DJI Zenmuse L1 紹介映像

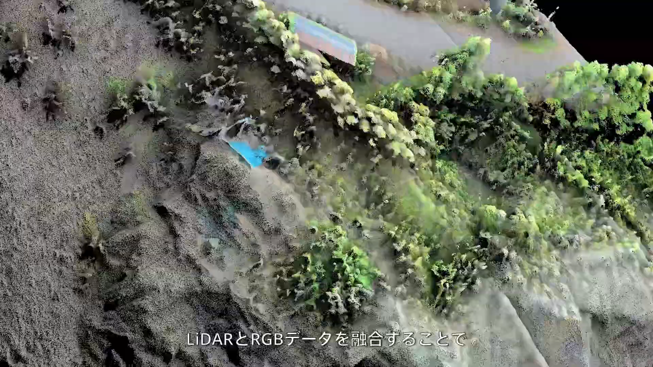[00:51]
and the fusion of LiDAR and RGB data produces effective true-color,
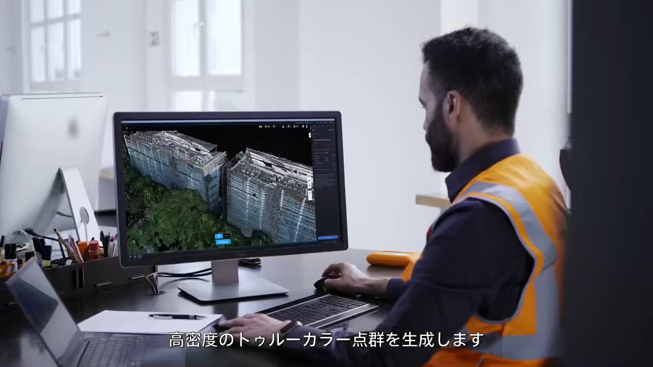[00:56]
high-density point clouds at the centimeter-accurate level.
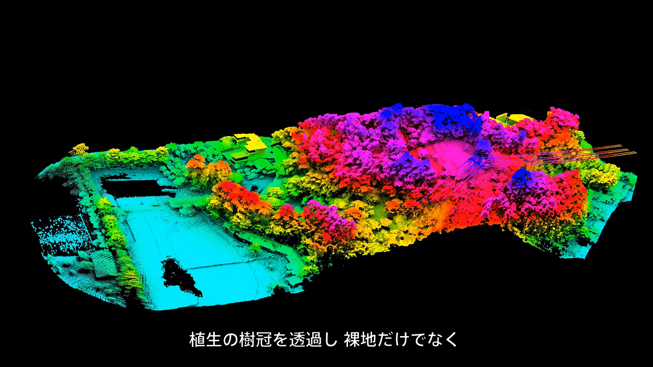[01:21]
penetrate vegetation canopies and capture point cloud data of ground features,
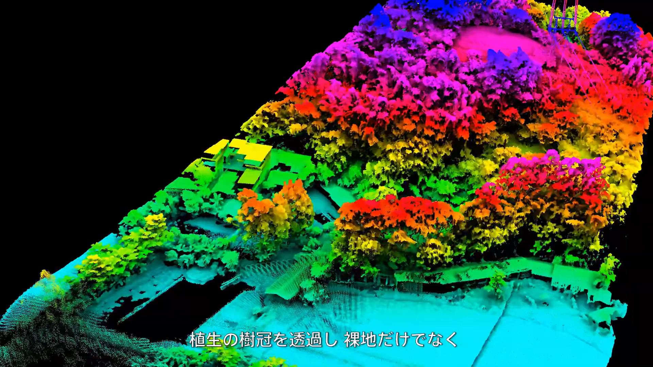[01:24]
as well as bare earth.
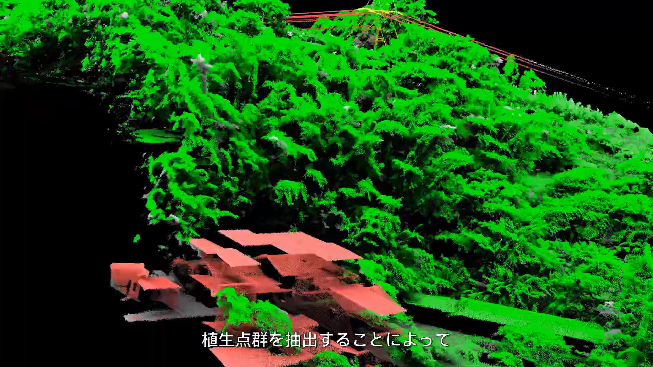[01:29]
Extract the vegetation point cloud to acquire information such as tree count, canopy width, and height.
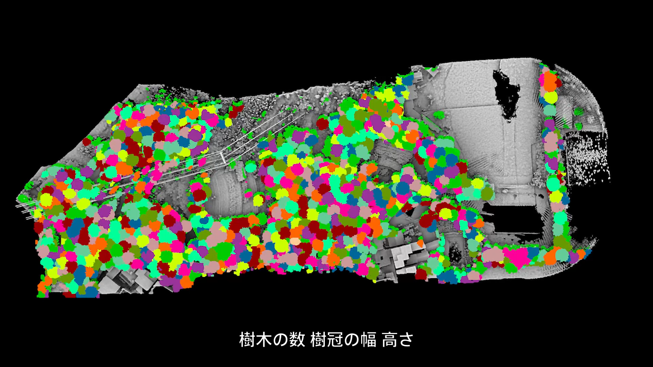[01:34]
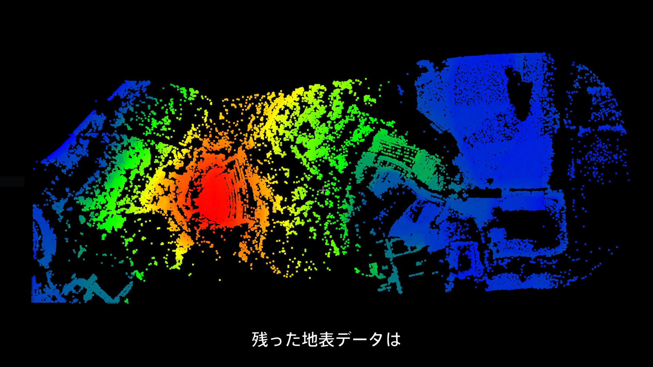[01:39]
The remaining ground surface data can then be used to generate highly accurate digital
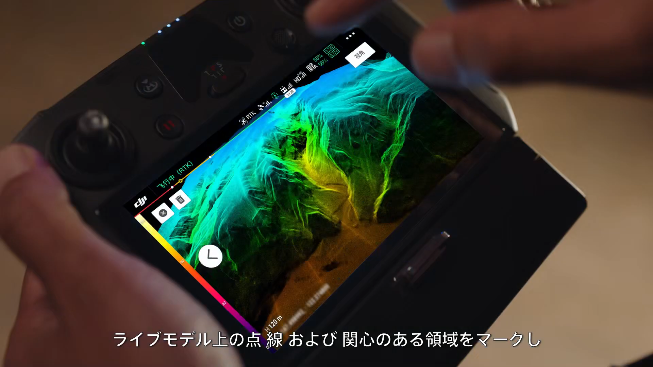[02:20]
Mark points, lines, and areas of interest on the live model to measure and annotate.
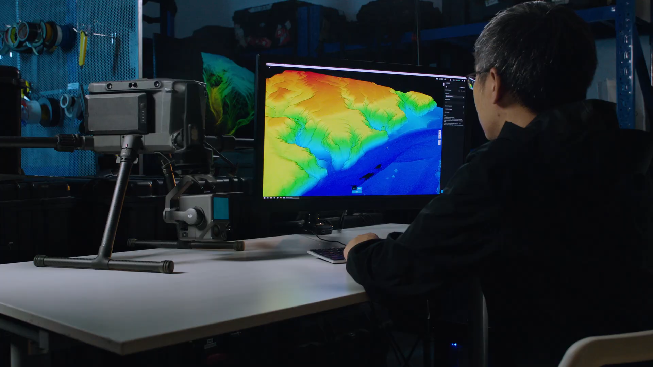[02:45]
The Zenmuse L1 forms an integrated solution with
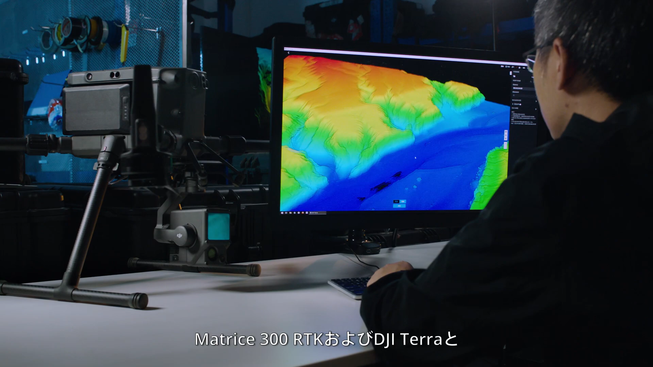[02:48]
the Matrice 300 RTK and DJI Terra.